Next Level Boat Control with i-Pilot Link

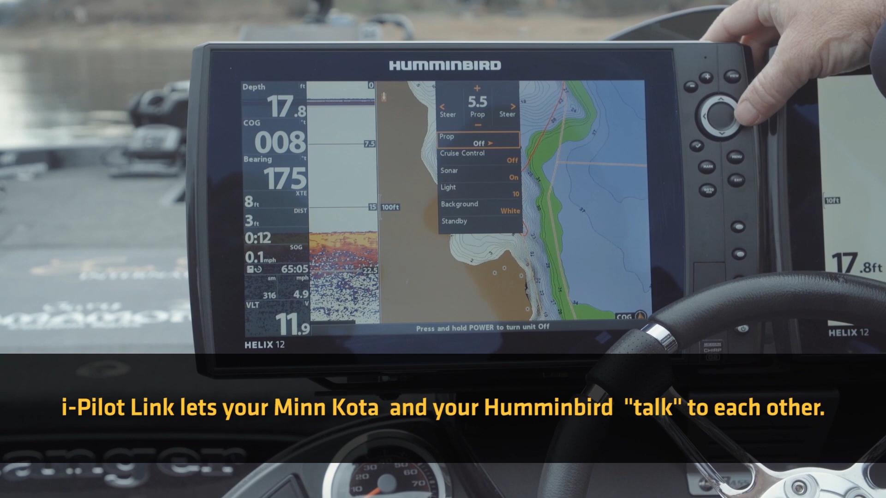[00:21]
On screen: depth 17.8 ft
I can turn the trolling motor from back here.
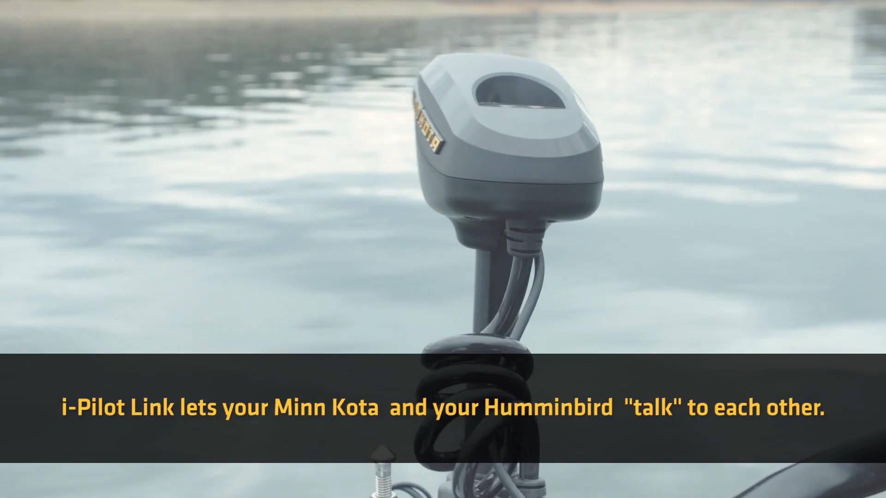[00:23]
Just a lot of really, really cool features that without iPilot Link, you can't do without having the remote in your hand.
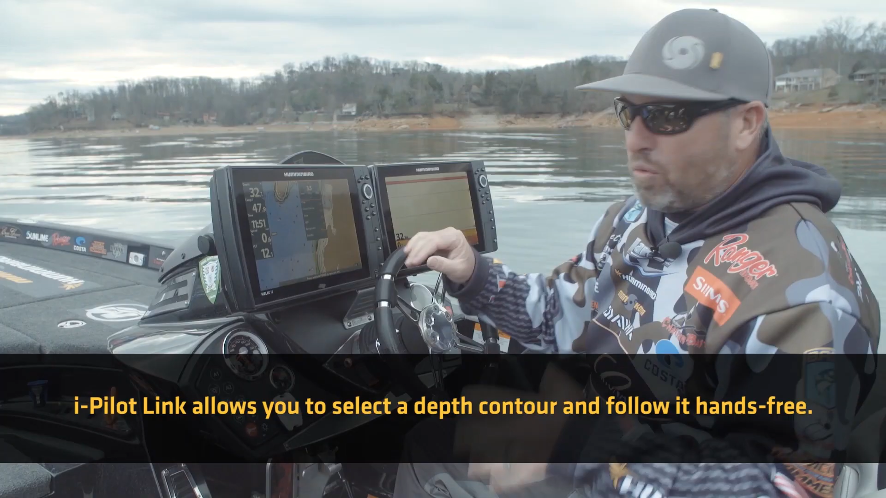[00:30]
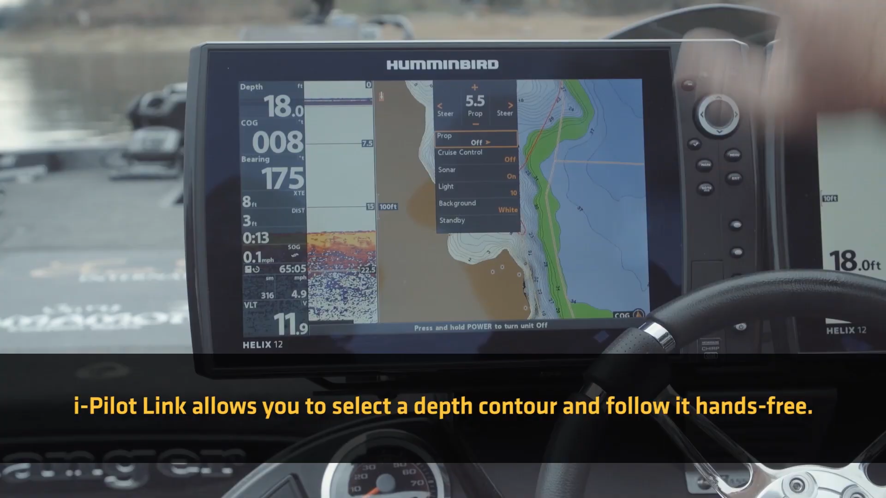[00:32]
On screen: depth 18.0 ft
Okay, so I've selected a 30-foot contour for my iPilot Link all-trek stuff to follow.
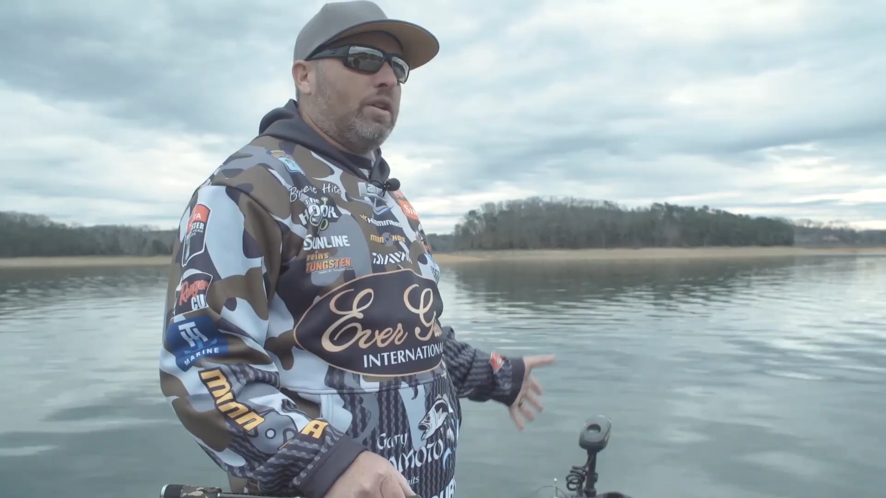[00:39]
It's going to stay on that contour off the Lake Master map, exactly how I set it.
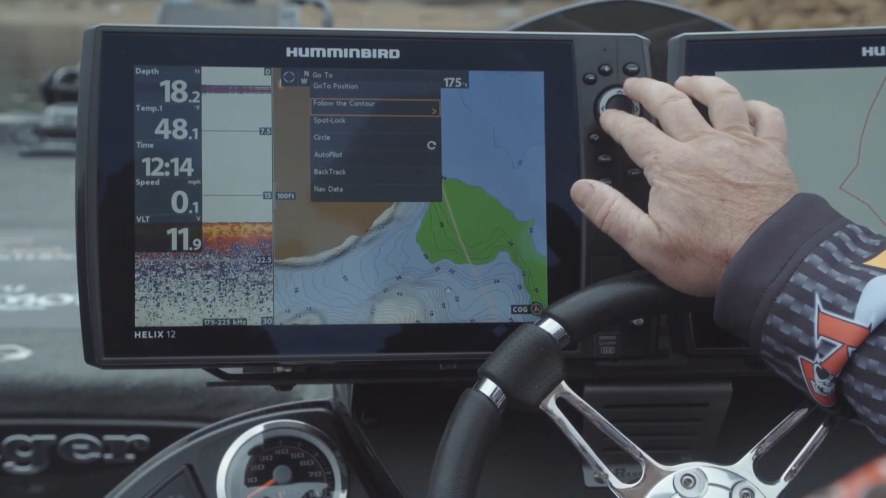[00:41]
On screen: depth 18.2 ft, speed 0.1 mph
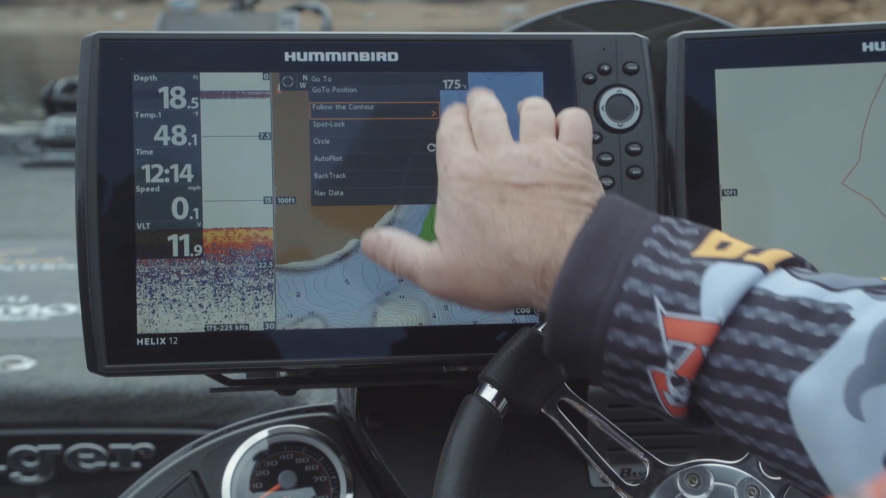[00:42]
On screen: speed 0.1 mph
The trolling motor with iPilot Link is doing all the work joining Hummingbird and Lake Master all together,